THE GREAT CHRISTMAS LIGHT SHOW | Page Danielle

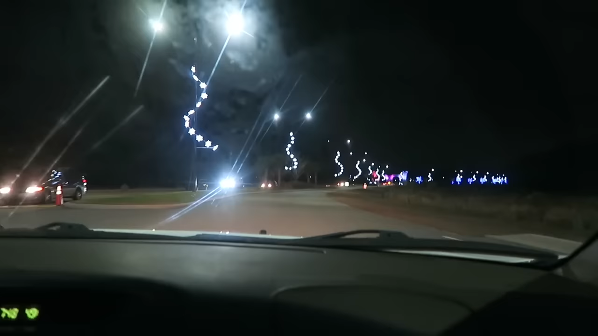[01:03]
I see the light in the distance. This place is huge. It's like it's got its own little place back here. It's $15 per vehicle, which kind of sucks that there's only two people in here. Because if we had a bunch, we could split it.
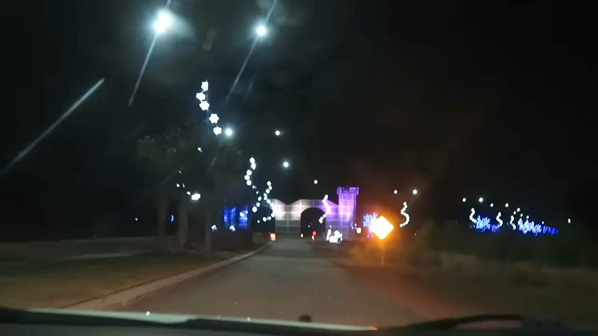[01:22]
It's up to six people, I mean. I know. Oh, look at all the lights back there. Y'all, this one might be awesome. I'm excited.
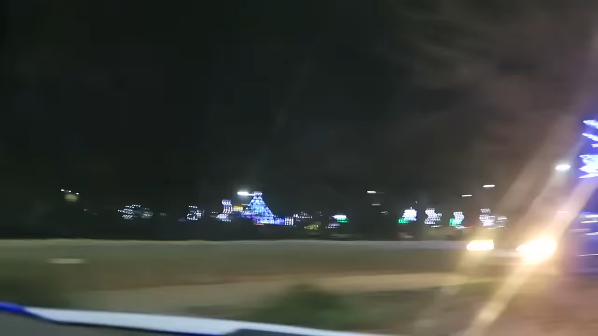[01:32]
We've never seen this one before. We've only been to Lou Mill and the one that's at the In 800 feet, turn left onto Citizens Circle.